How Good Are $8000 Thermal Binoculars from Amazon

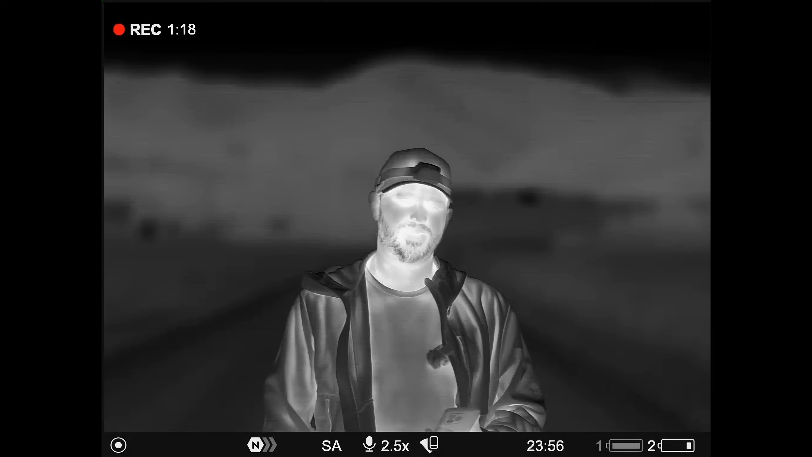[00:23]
As cool as these thermal binoculars are and the technology behind it, it still has a lot of lackluster things. It's really cool looking through it, but the compression inside of this system is not ideal. It actually kind of ruins the image that you actually get to see while looking through it.
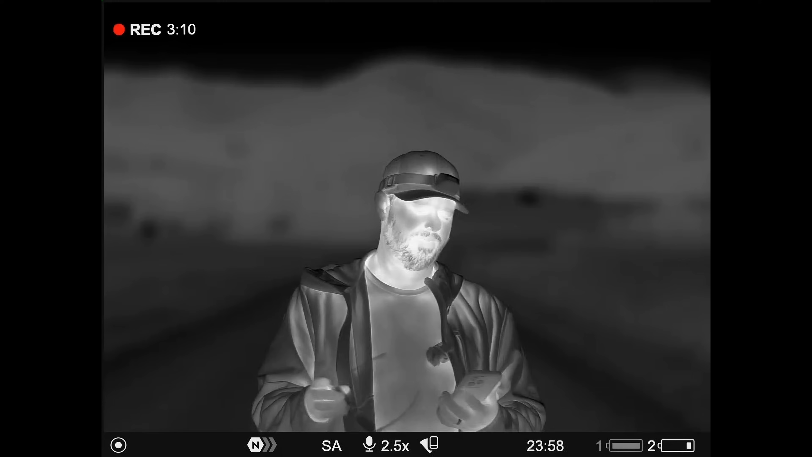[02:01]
So that's the other thing that happens with these thermal sensors is that they tend to overheat a little bit and it introduces a lot of noise. And so this one actually, you can set it to auto calibrate. I have it on manual so that I can choose when it actually freezes and clicks down the shutter and then recalibrates itself. This was very expensive. It was close to $8,000. I bought off Amazon.
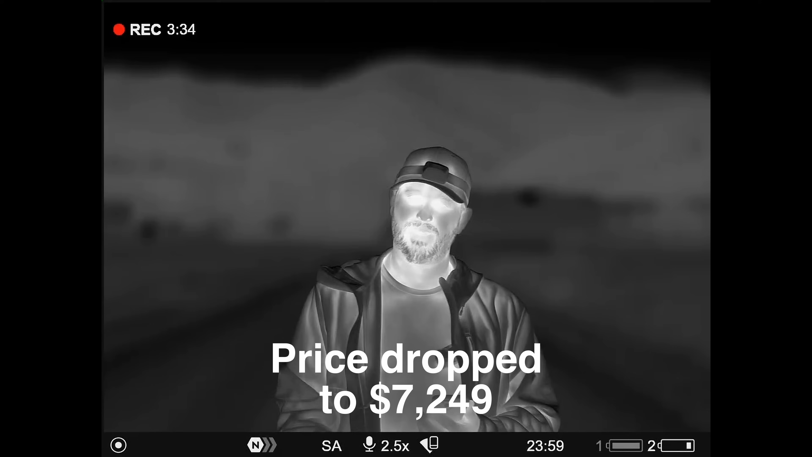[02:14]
I am not going to be keeping it because it's just not, it's not what I need for my use. And as cool as it is, I keep looking down at my phone so I can actually see if like what's going on in the shot. As cool as it is, it's just not the thing that I need for the type of experience that I want to do.
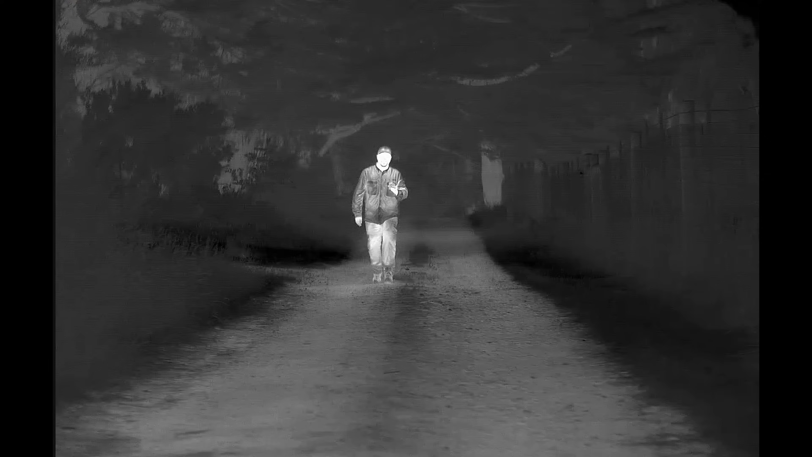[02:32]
But still, it was very interesting seeing what this system could do and what it could capture and what it can't capture. I mean, I was super surprised to see that it can actually capture the moon. I didn't think there'd be enough infrared radiation coming off of there, infrared,
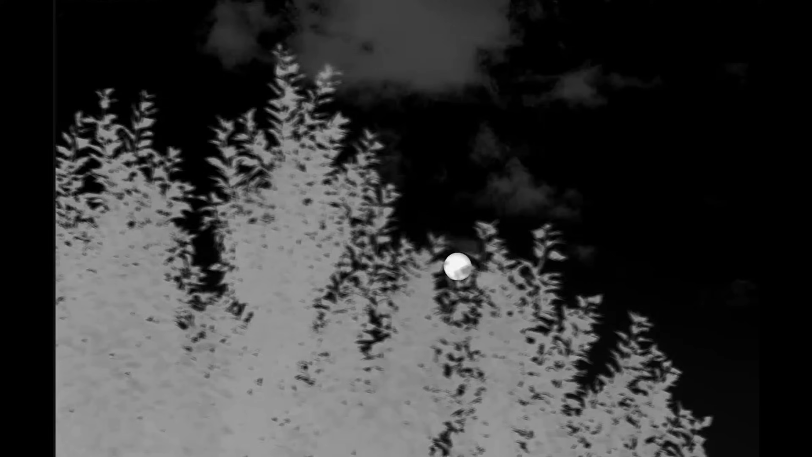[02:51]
coming off of the moon for you to see it from that far away. But you can.
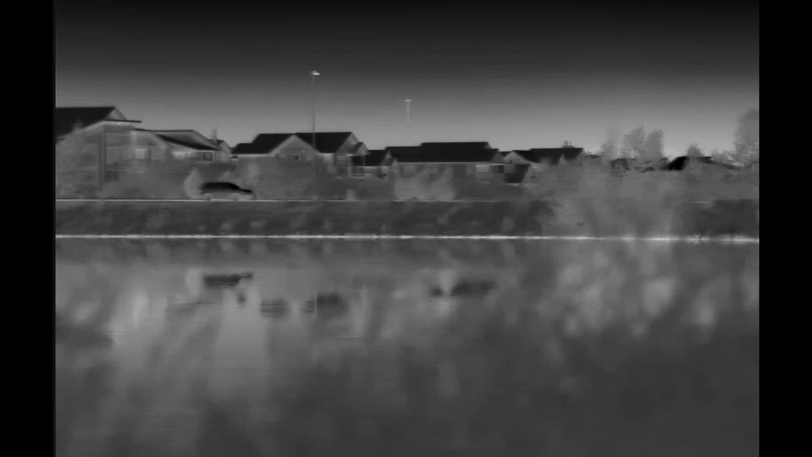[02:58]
And it was just, it was fascinating to see like what the limitations are on this long wavelength technology that these binoculars are using.
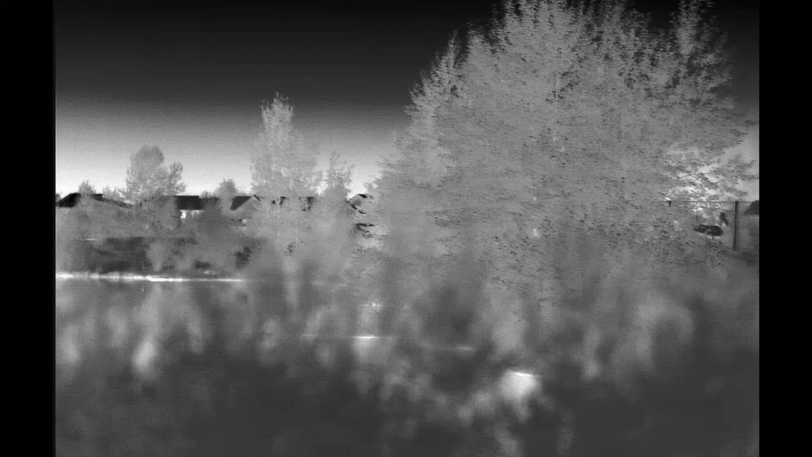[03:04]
And so it's really cool and I've enjoyed using them and
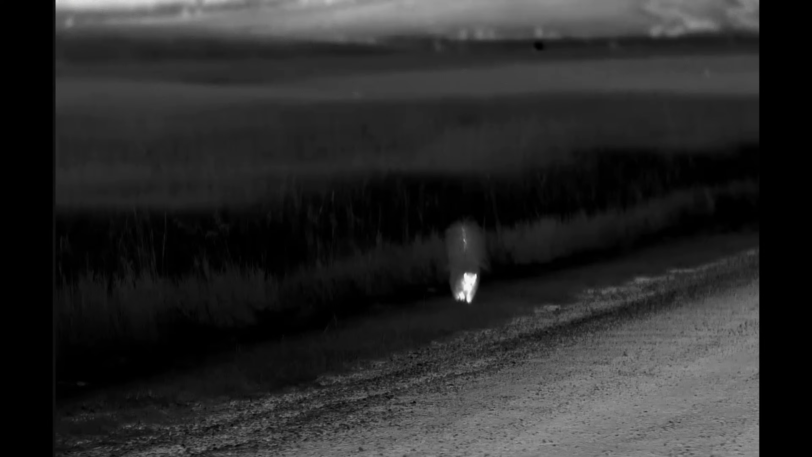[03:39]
cool thing to use and to see like the wildlife around and like what, what these sensors can actually pick up on.
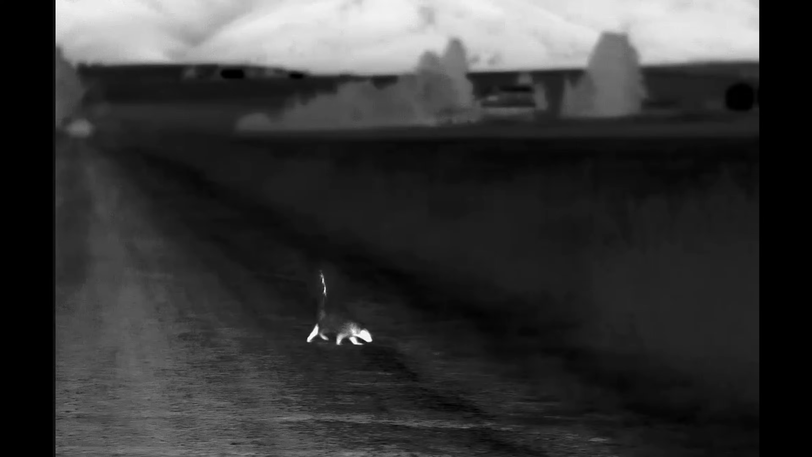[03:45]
Like it's really cool.
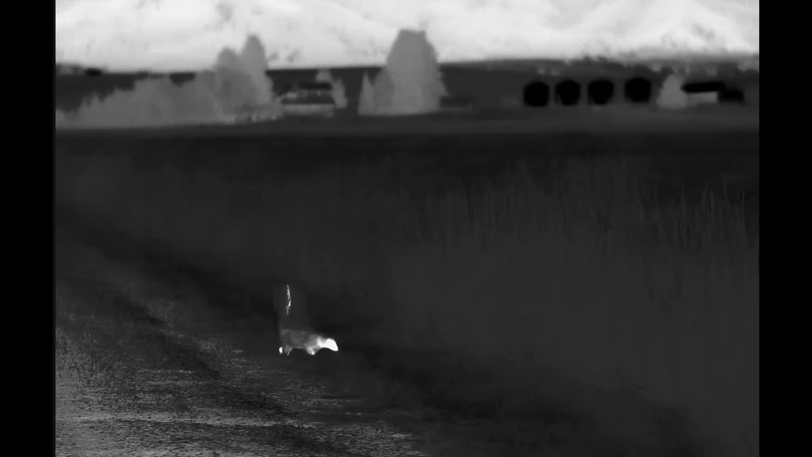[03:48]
Like I have my glasses here, but if I put these on, this actually reflects the infrared radiation.
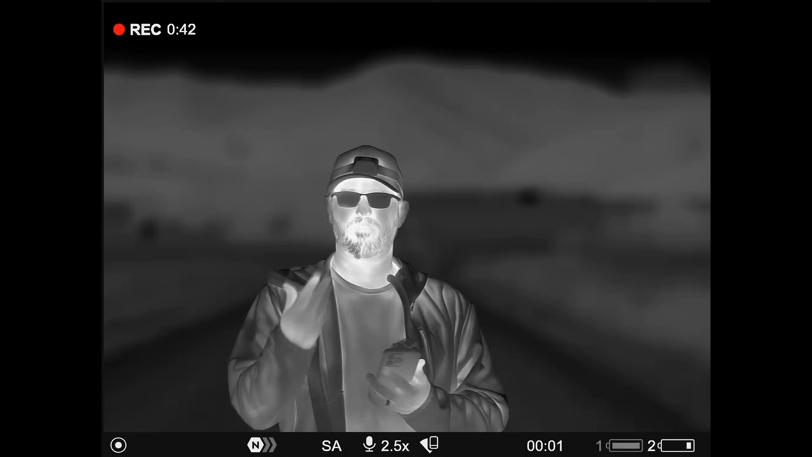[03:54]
And so they look black in this view. I just had to recalibrate it. So I kind of re-talk over myself, but it's, it's an interesting, uh, a thing, like what the limitations are of this technology and what it can do.
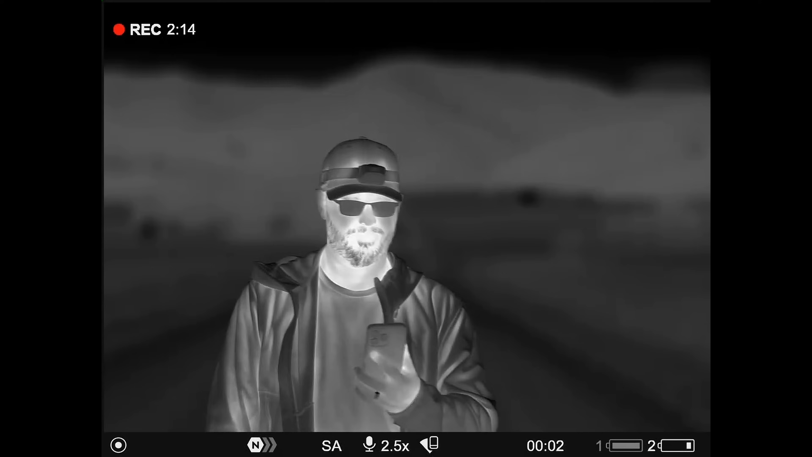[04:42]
It's like hard getting focus on this. Like I have to, I have to look at my screen here and try and get focus and the minimum focus on these binoculars sucks. Like it's really bad. I think I'm about, I want to say maybe 15 feet away from the binoculars right now. And I can't focus it any closer than that. So infrared is a longer wavelength than like gamma radiation or X-rays.
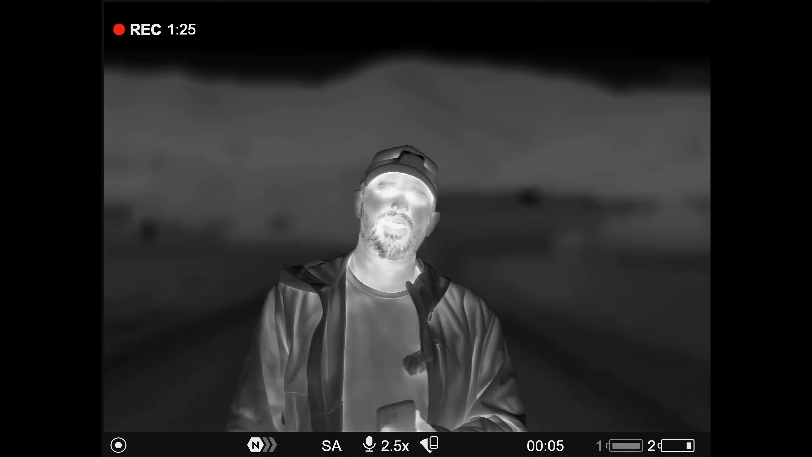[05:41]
But I did happen to get like a lot of footage, like, uh,
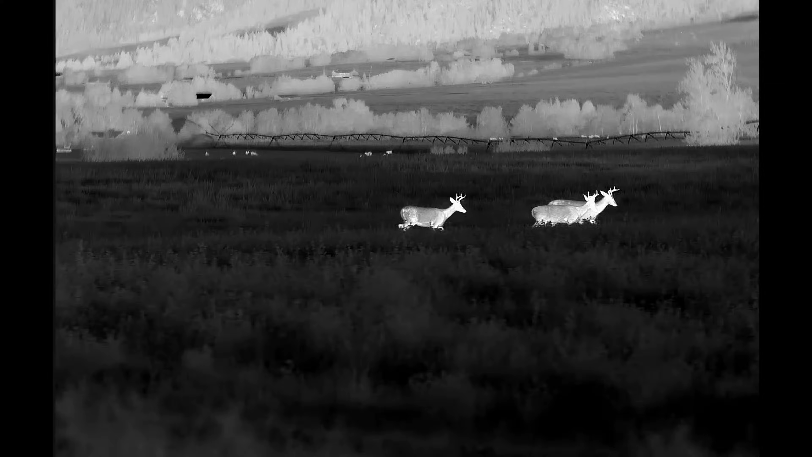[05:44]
taking this out to fields and seeing like the wildlife that's around me. These deer stood no chance of hiding out in this field. You couldn't see them at all in the dark, but with these thermals, they showed up really well. That black hot setting looks really cool. Kind of gives more of a, like a realistic look as far as like,
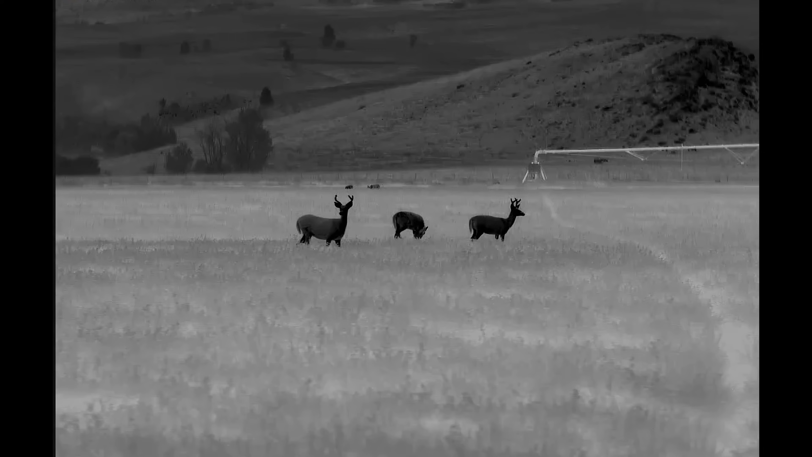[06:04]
uh, certain scenarios, but like the contrasts and stuff like that. It doesn't look like a negative image, but still I like the,
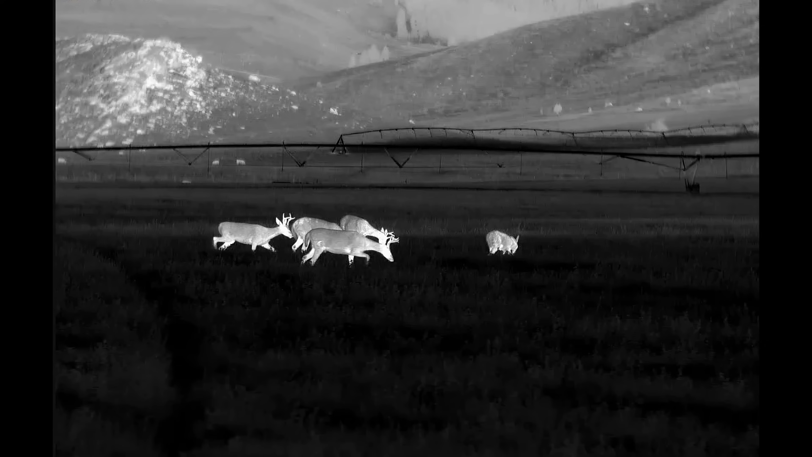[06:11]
the white is hot setting a little bit more. And that's why I kept using it. This is a pretty cool view of Paradise Valley. And you can see all of the cattle and also all of the wild animals moving through those pastures.
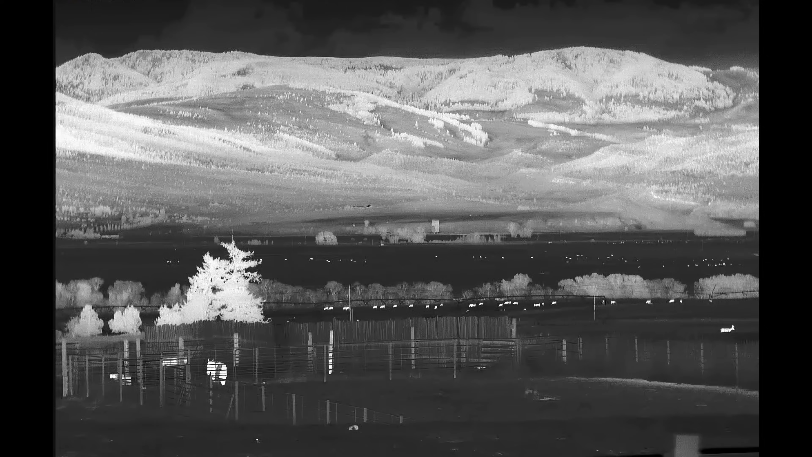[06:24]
The hills show up really nice too, as they're still kind of warm from the day.
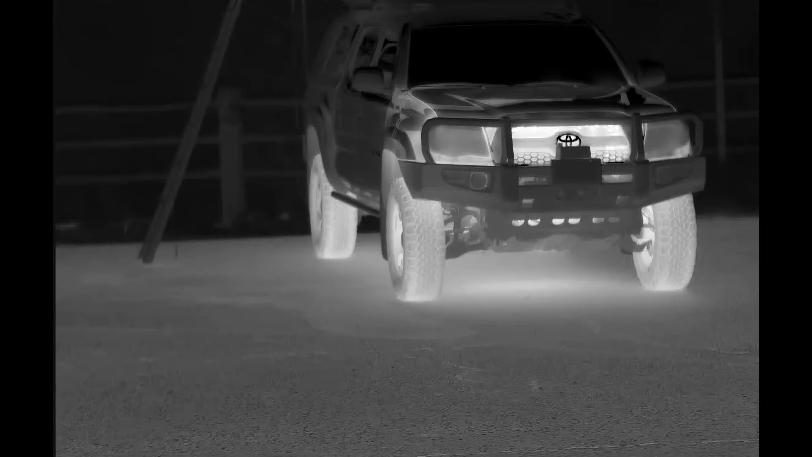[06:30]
When you look through thermal binoculars, you start noticing that there are a lot more rodents than you thought there were. This is a little mouse at a rest area.
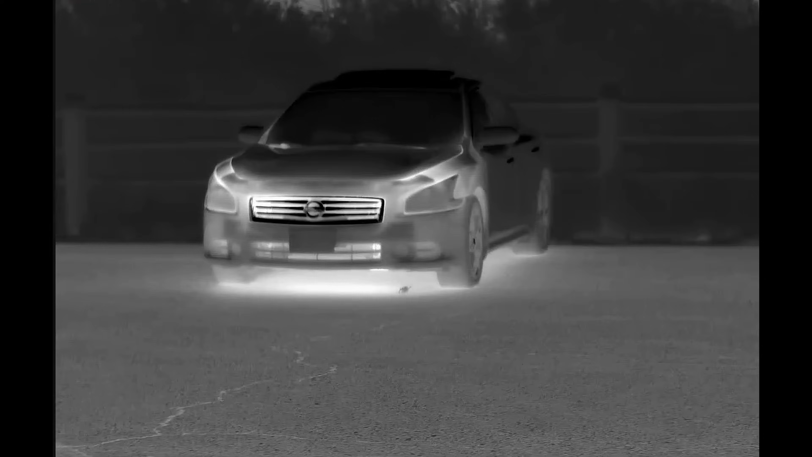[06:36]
What was interesting to see were these bats flying around a nearby lake.
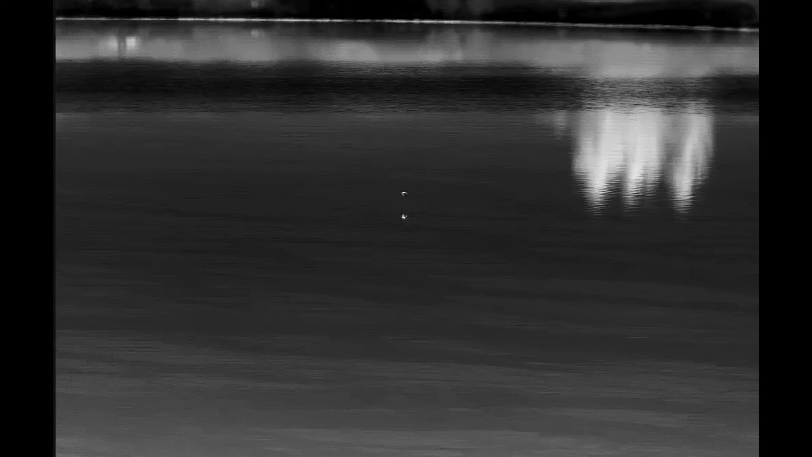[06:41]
They would skim the water, picking the insects up off of the surface. And I've never seen this before, only in thermals.
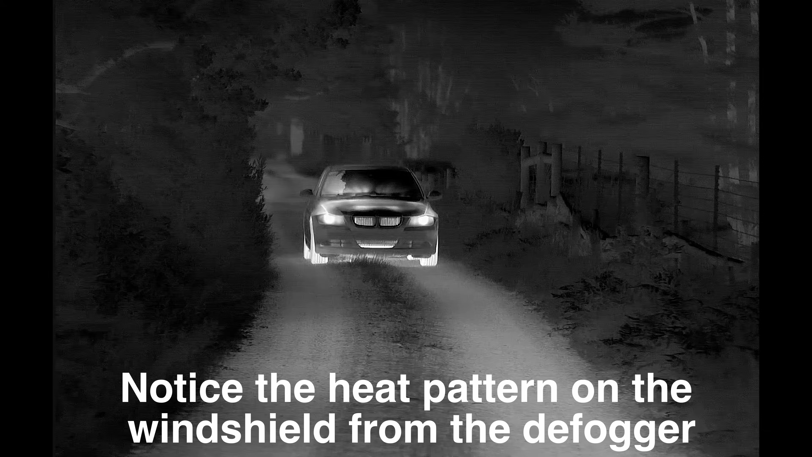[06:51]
The fire that I'm putting my hands by was so
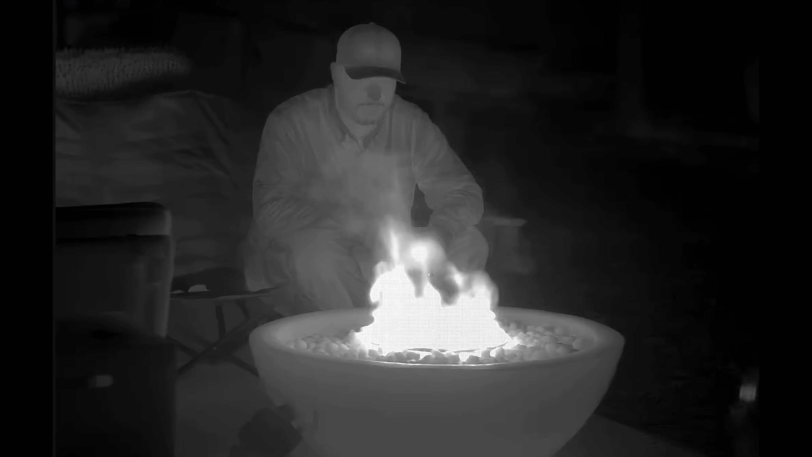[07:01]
hot that it actually made the microblometers filming this stuck in a way. And so it kind of burned in an image into the binoculars, but it was only temporary once the microblometers cooled down, it was fine.